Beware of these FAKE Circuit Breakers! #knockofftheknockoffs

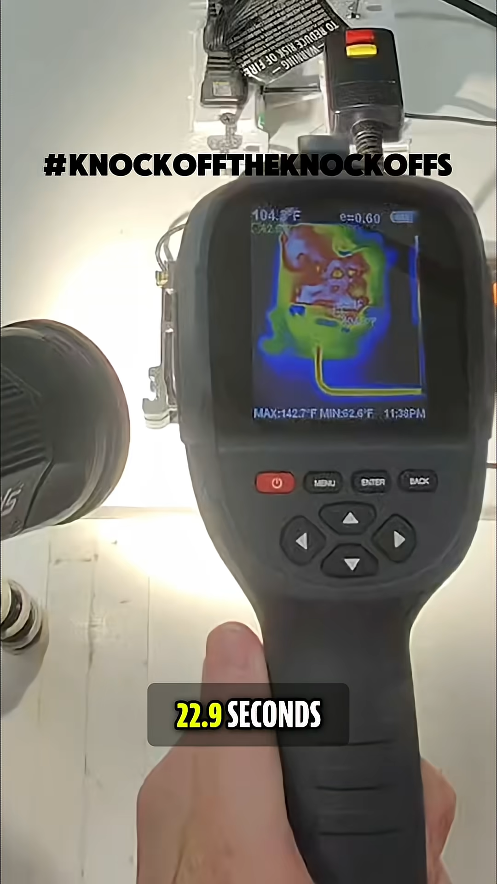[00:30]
On screen: max 142.7°F
Now you can see on the thermal imaging camera here that this got up to about 152 degrees before it turned off.